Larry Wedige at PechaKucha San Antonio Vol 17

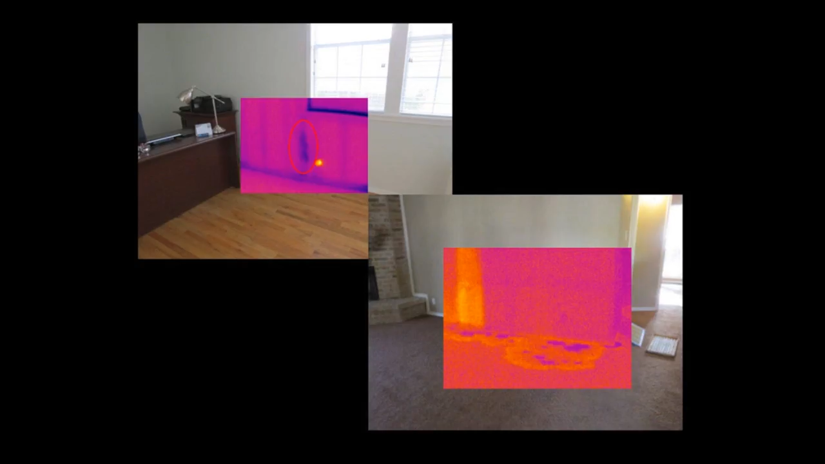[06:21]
Infrared thermography is the latest technology to be used by inspectors. Thermal imaging can find moisture intrusion. In the lower photo, there was a small leak in the bathroom plumbing inside the wall. Nothing was visible to the naked eye, but the infrared camera caught it. Air infiltration can also be detected with thermal imaging. The outside temperature on this day was right at about freezing.
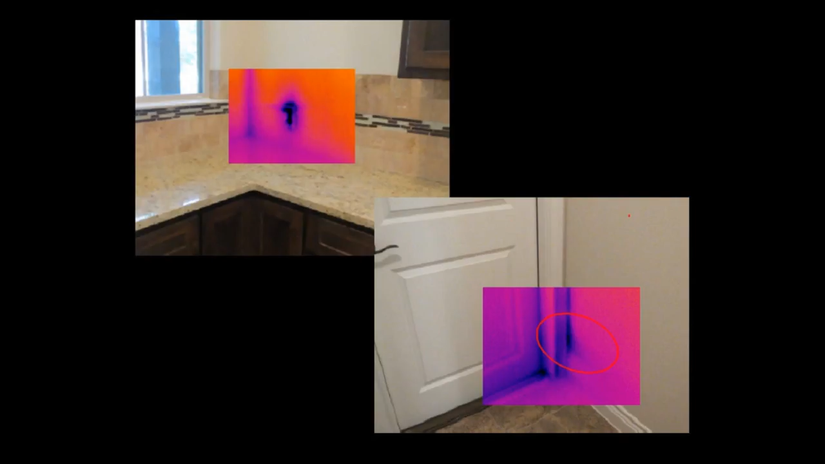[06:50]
We turned on the bathroom exhaust fans, the clothes dryer, and the range hood to create a negative pressure in the house. And you can see where the cold air is entering at the kitchen counter receptacle and around the trim at the door. Here you can see how thermal imaging can be used to find missing or loose insulation.
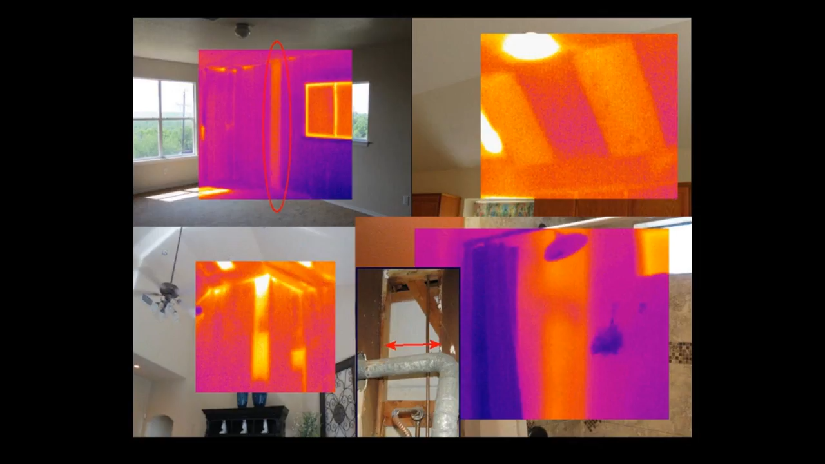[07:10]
In the lower right photo, you can see an inset with a picture of the back side of the wall showing that there is no insulation behind the shower.